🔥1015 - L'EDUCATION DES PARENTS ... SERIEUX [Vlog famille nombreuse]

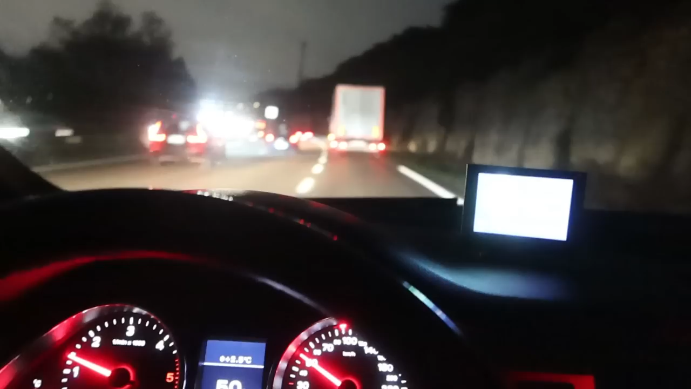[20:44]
il ya le cirque j'ai un poids lourd devant moi sauf que les gens au milieu ils vont comme les uns donc il faut que je fasse une insertion tactique voilà pour m'insérer et monter à 90 à la hache à 90 et je me remets au régulateur vous voyez mon régulateur ces petites flèches là et ben en fait il me gère une distance c'est lui qui gère la distance avec la voiture de devant ma voiture en train de freiner de ralentir pour laisser une distance correcte et quand il n'y a plus la voiture ça va accélérer tout seul et ça va se mettre à la distance de sécurité de la voiture de devant voilà
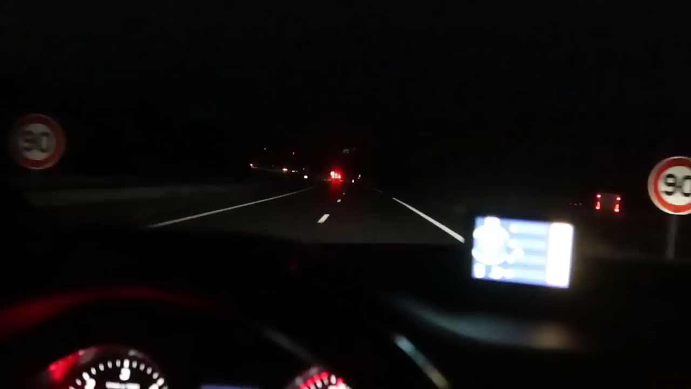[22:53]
à 6 6 à frais n'a essayé sa frais n'a essayé sa frais n'a essayé sa frais voilà celui qui derrière après le relais donc je peux enlever les feux de détresse et puis voilà je suis dans les bouchons bon bah il est moins grand que tout à l'heure déjà il ya quelques dizaines de mètres de moins